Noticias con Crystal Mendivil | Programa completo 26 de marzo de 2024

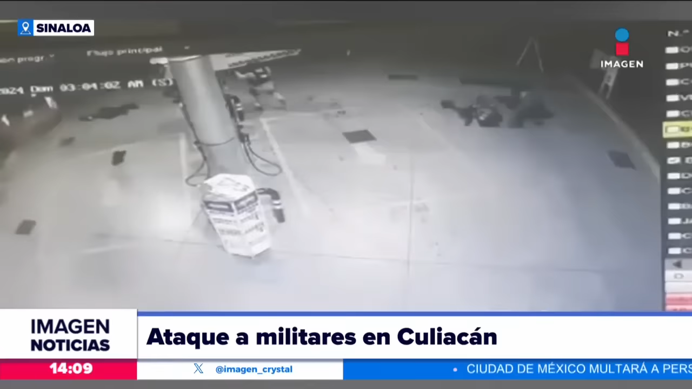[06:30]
Mire, estaban buscando, recordemos precisamente a estos 66 levantados, ahí se observan dos camionetas que están estacionadas ahí cargando gasolina, son interceptadas por militares y tras unos segundos las unidades retroceden y escapan,